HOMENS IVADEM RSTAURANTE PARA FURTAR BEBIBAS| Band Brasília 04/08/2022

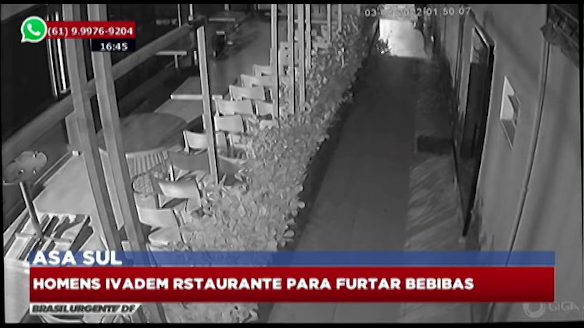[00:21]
Era por volta das duas horas da madrugada desta quarta-feira. Primeiro o trio Honda, lateral da loja. Logo depois, um dos homens, enrolado num cobertor, pula o cercadinho enquanto os outros vão para a frente do restaurante observar o movimento. O ladrão então arromba a janela. Nessa outra imagem, o criminoso já aparece dentro do local.